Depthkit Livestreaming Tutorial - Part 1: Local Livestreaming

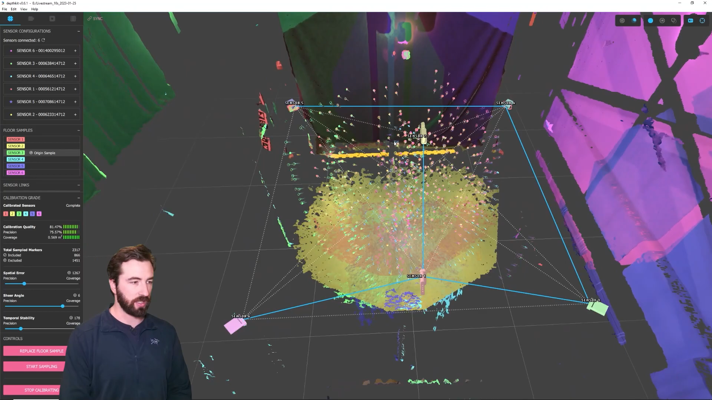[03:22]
So as you can see here, I have a DepthKit Studio calibration that connects all six of my sensors here, and it's showing some pretty good metrics.
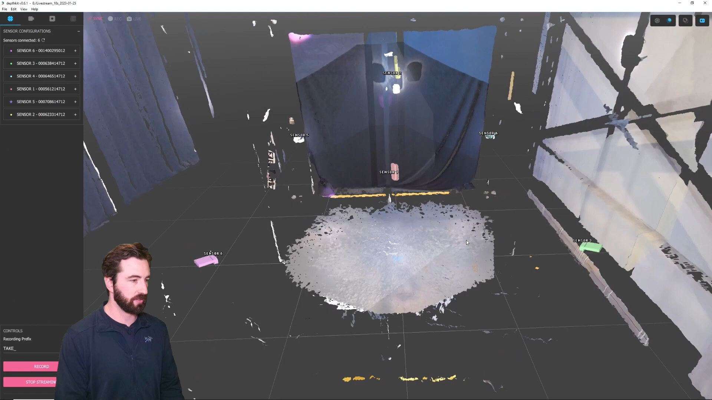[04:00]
exposure and white balance for all the sensors.
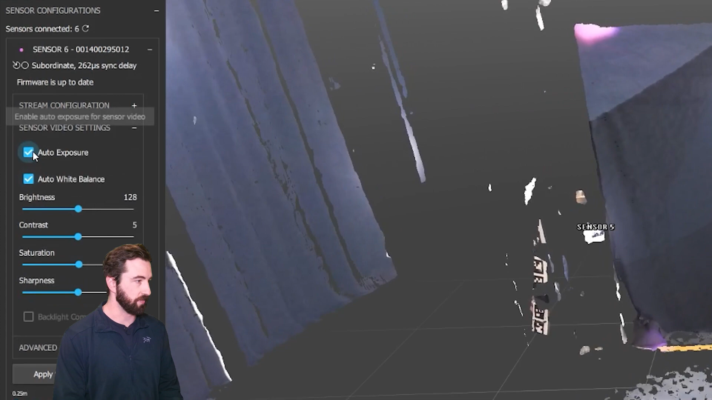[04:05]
Currently, it's set to automatic, so I'm going to disable auto, and these settings are about what I want for my stage.
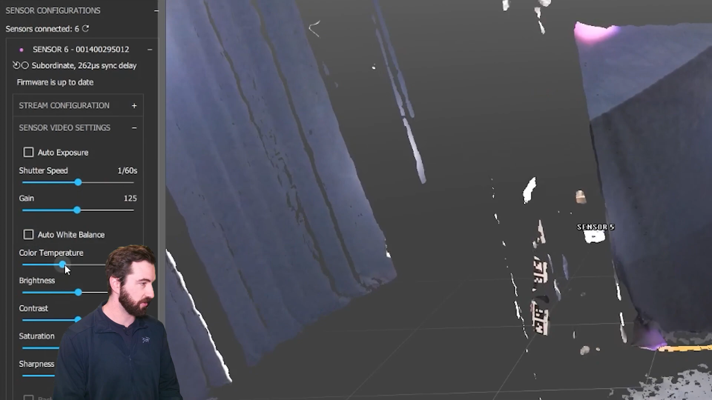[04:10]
Bring the white balance down a little bit, and I'll apply this to all sensors as well, and this will make the exposure uniform for all the sensors.
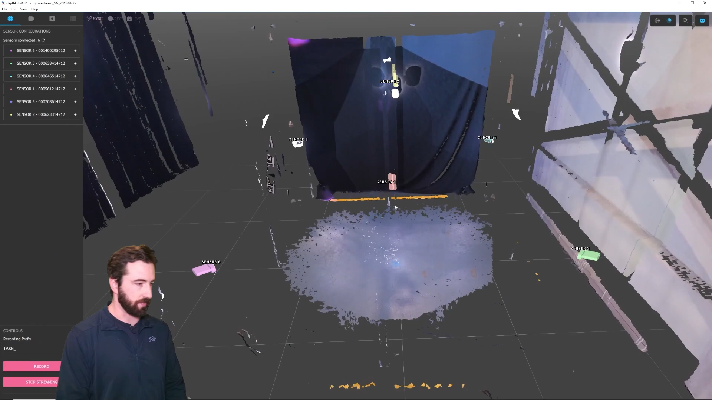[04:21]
The next step that I want to do is adjust the near and far clipping planes.
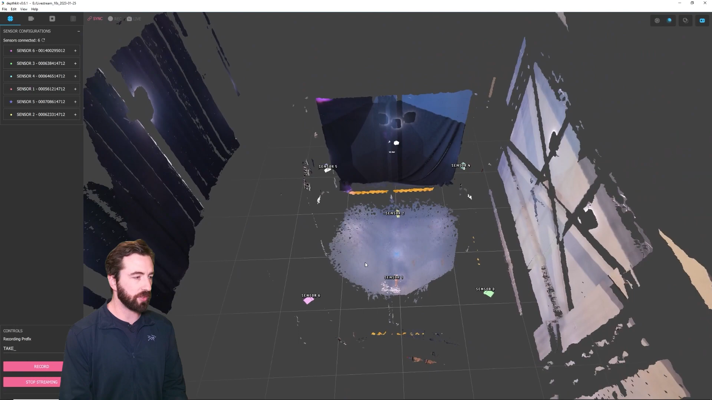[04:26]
You can see from the 3D viewport that I'm getting a lot of background geometry that I don't actually want to be part of my stream.
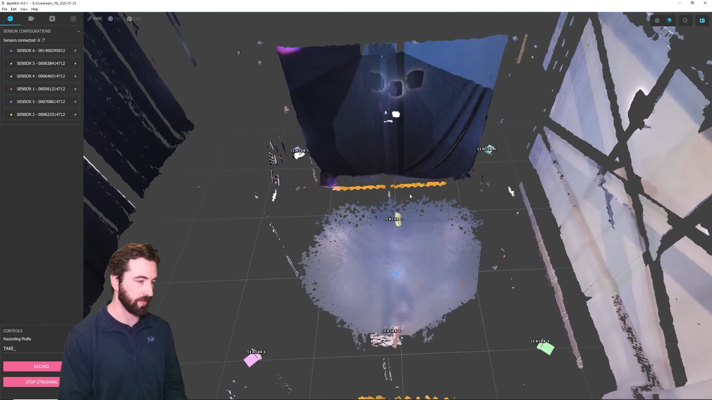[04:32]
So one sensor at a time, I'm going to adjust these far planes, and for the corner sensors, the near planes as well, to better isolate the center of my volume.
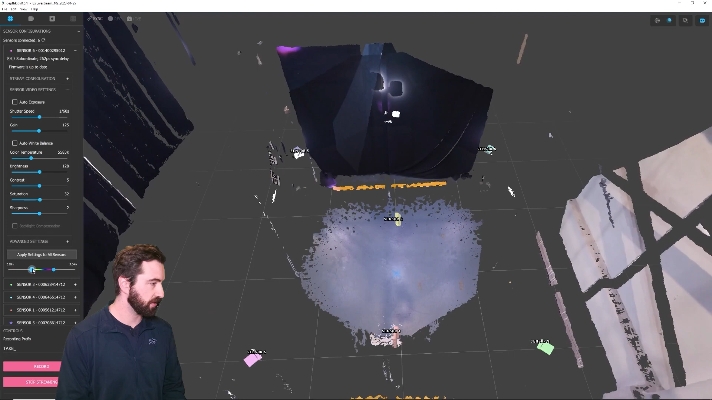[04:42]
I find it's helpful to look at this from overhead so that you can easily see where the planes are clipping off the geometry.
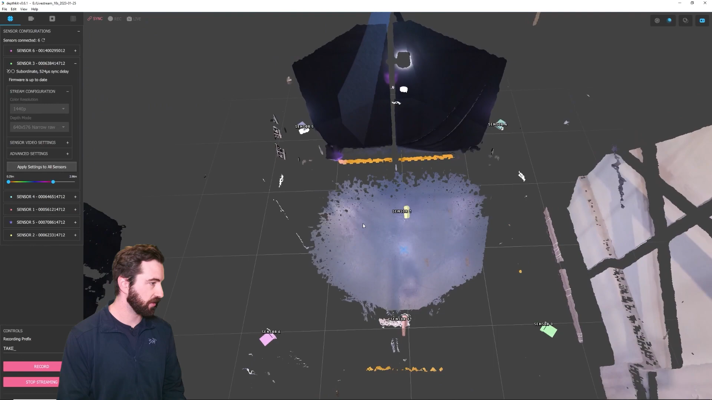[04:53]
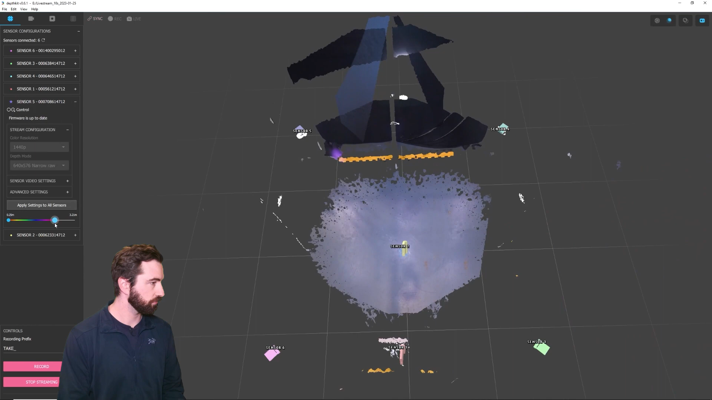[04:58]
Now that I've adjusted the near and far planes, you can see
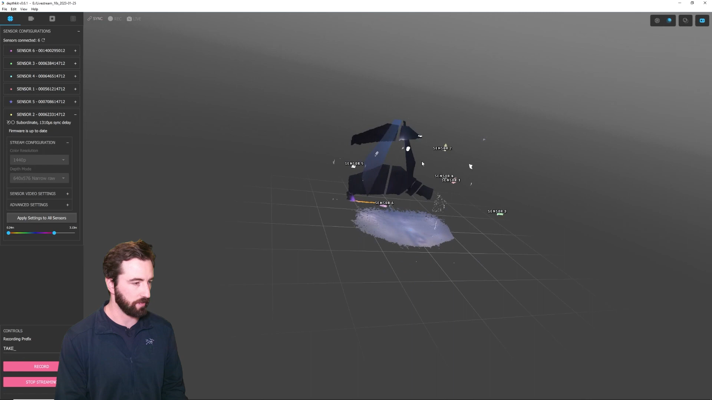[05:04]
all of that extra background geometry is no longer part of the scene.
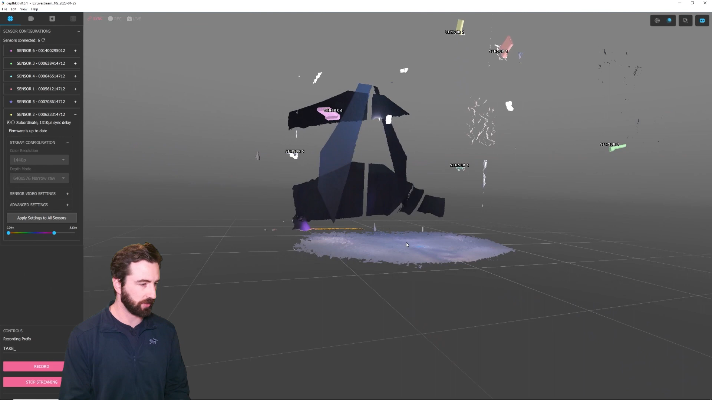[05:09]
There's also this floor plane, which is still in here, but because that's perfectly parallel to the floor plane in my calibration,
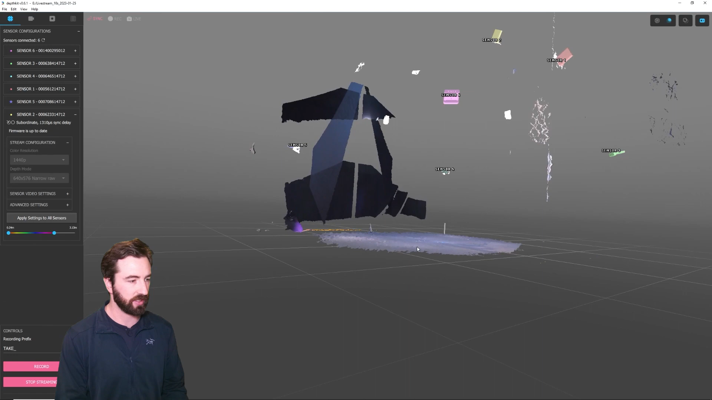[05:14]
we can actually remove that later in Unity. And the same goes for this backdrop here.
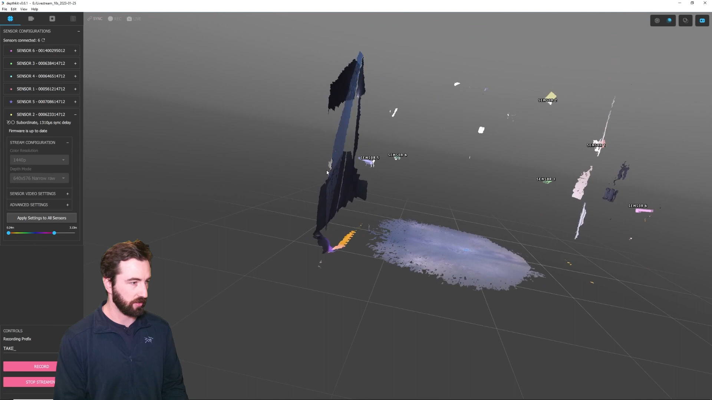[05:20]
Because it's perpendicular, I'll be able to remove that as well. Now we can enable live streaming. To do that, go into the Edit menu, open up Preferences, and this Enable Record Context Live Stream box, we can just check that.
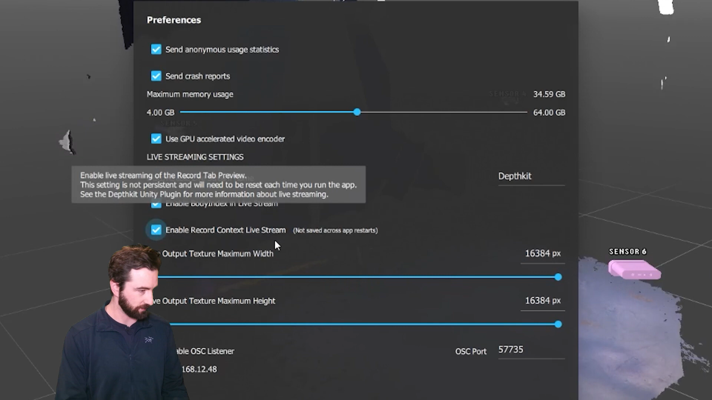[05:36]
The default name for the stream is DepthKit.
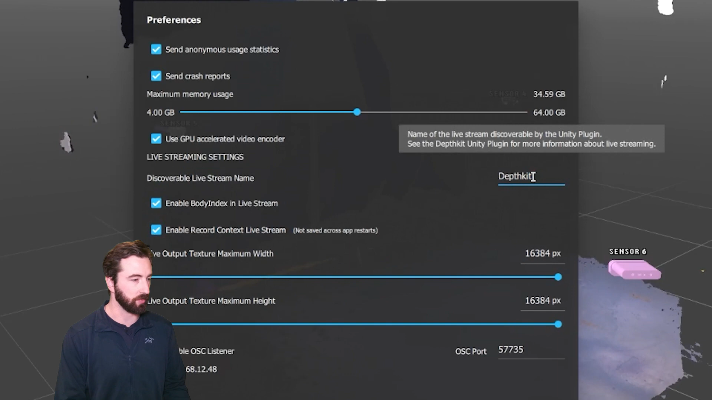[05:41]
You can customize this if you like, but we'll leave it set to DepthKit for now. And then these Live Output Texture Maximum Width and Height parameters, they determine a sort of balance between performance and quality.
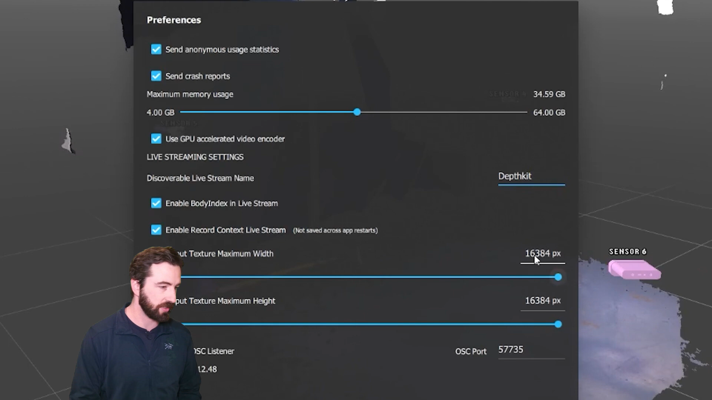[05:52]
I'm going to set them to 4096 by 4096.
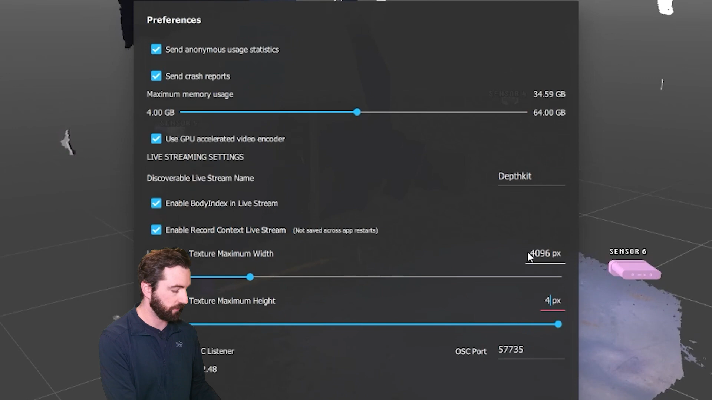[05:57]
And click Save. Now DepthKit is going to restart the streams from the sensors.
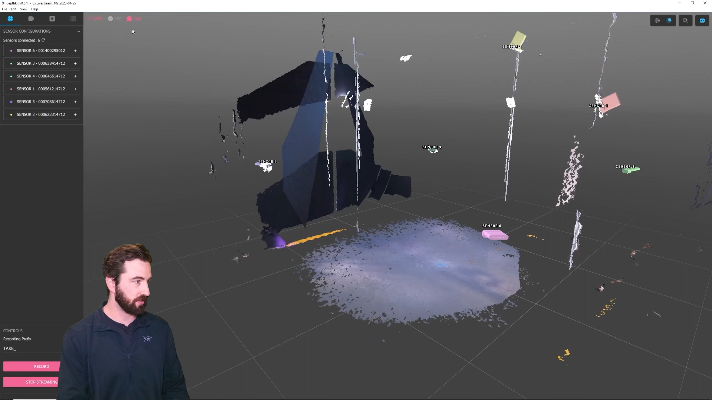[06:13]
And now that it's restarted, we have an indication up here that the live stream is active. In the exports folder of the project bin, there's now this live stream multicam metadata file.
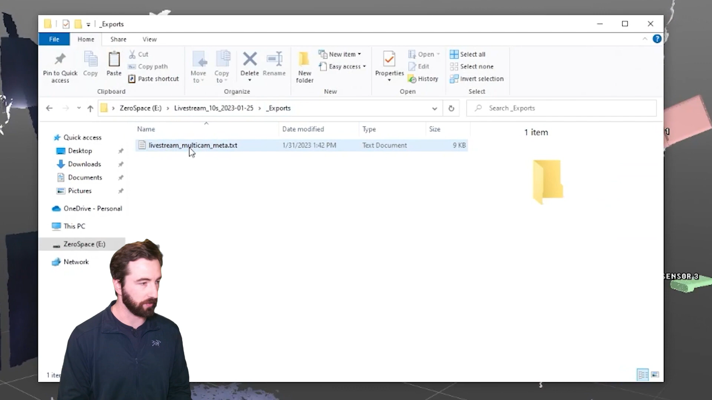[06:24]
We'll need that later to set up Unity.
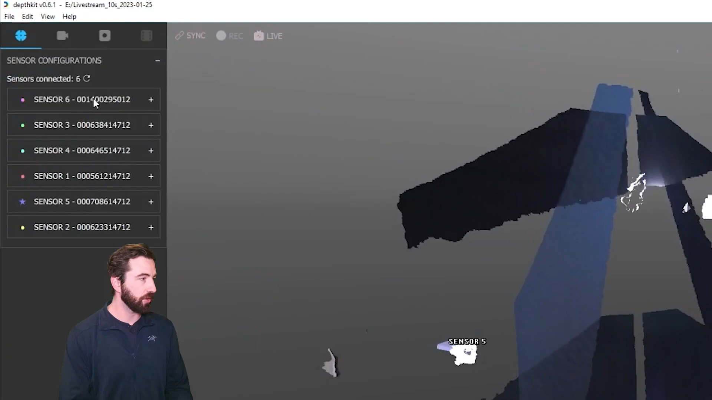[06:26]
One other quick thing worth noting here is that while live streaming,
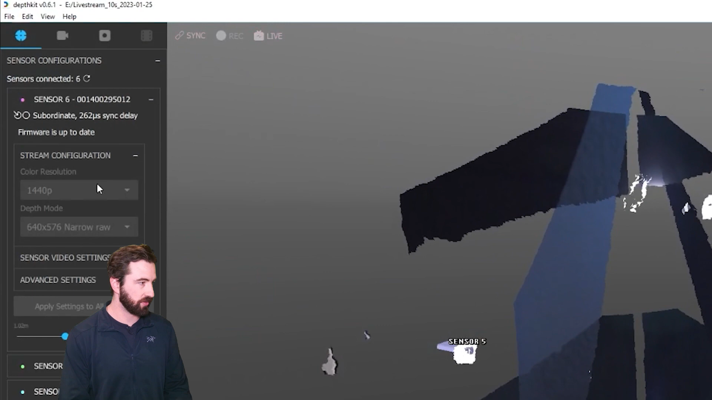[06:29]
both the color and depth resolution are locked, but the depth range is also locked. So if you want to change those, you can go back into Preferences,
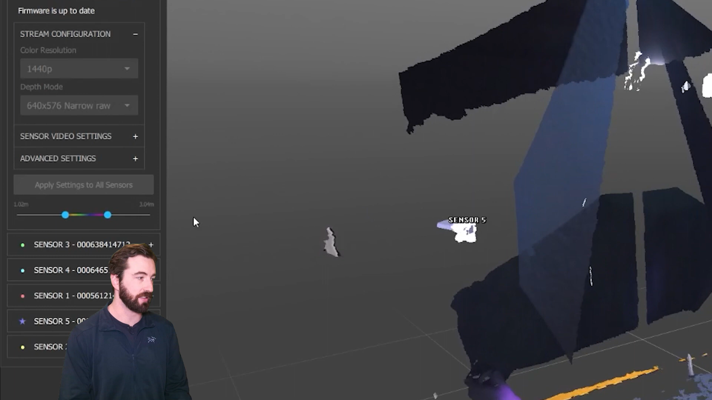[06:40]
disable live streaming, make your adjustments, and then re-enable live streaming. And you'll need to take your updated metadata into Unity as well.